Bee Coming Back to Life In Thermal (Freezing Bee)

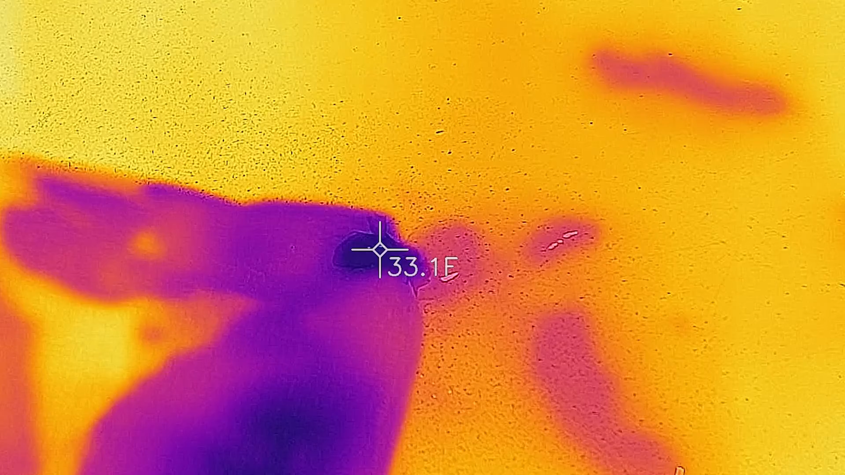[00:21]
Checking this bee's temperature we can see that it's about 33 degrees and that's why I titled this video a bee coming back to life instead of a bee waking up. I'm sure there's some sort of time allowance for this.
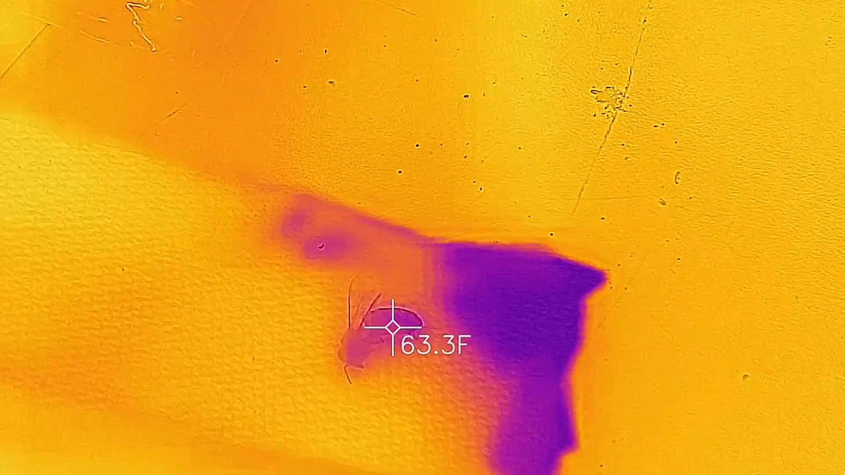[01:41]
On screen: spot 63.3°F
as she warms up and gets more oxygen she's starting to move around a bit and what the bees do is they pulsate to increase their body temperature so their muscles their flying muscles can work. As you can see the temperature is going up pretty quickly. I just wanted to take a quick video of this with
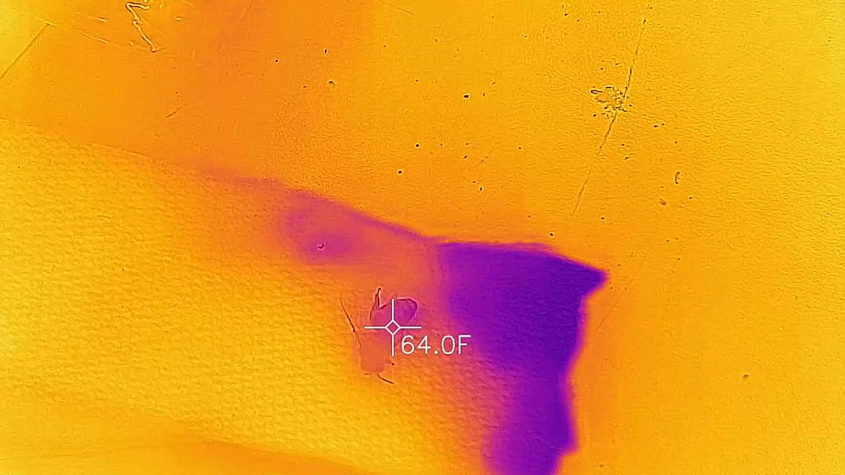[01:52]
On screen: spot 64.0°F
the infrared camera because I thought it was pretty cool to see the body temperature of the bee changing.
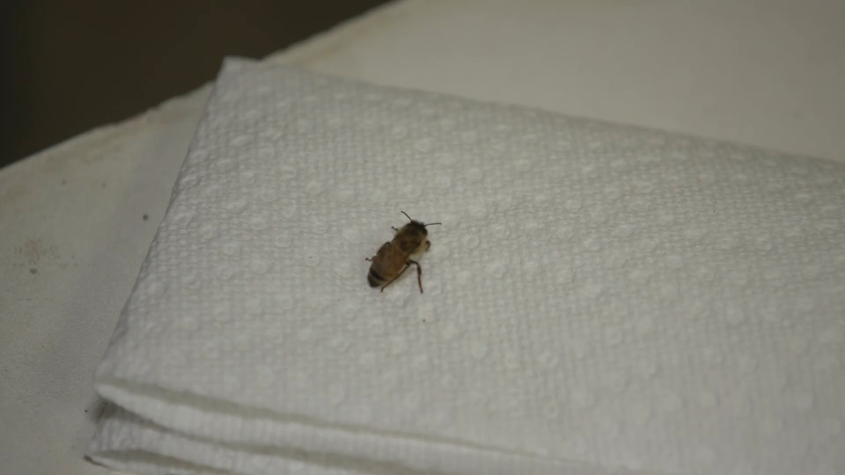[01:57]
Temperature is going up pretty quick.
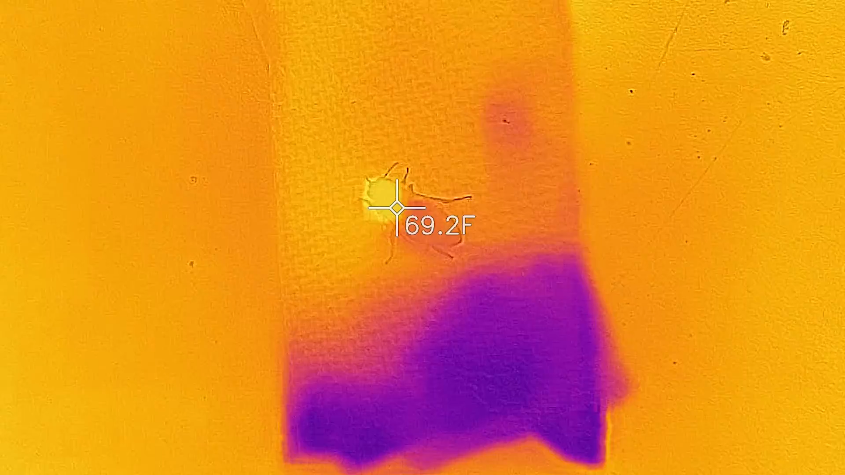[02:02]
On screen: spot 69.2°F
I'm thinking she's pretty close to the temperature she needs to be to fly off so this is the middle of February.
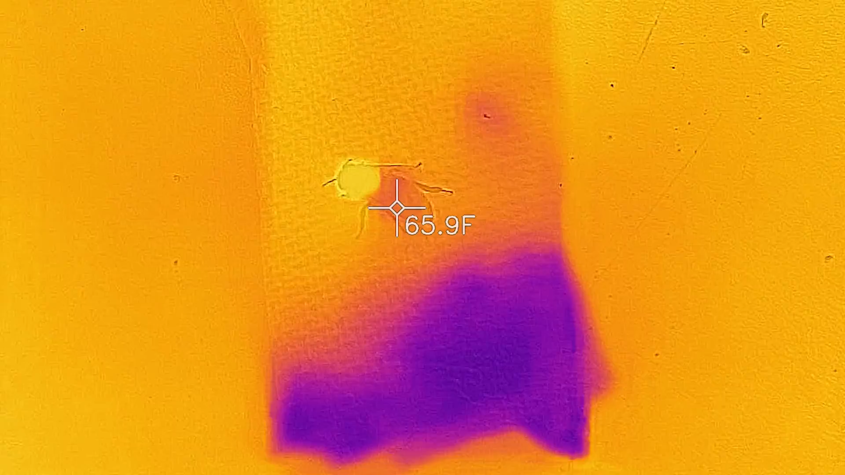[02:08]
On screen: spot 65.9°F
She starts flying inside this garage. Her life is doomed.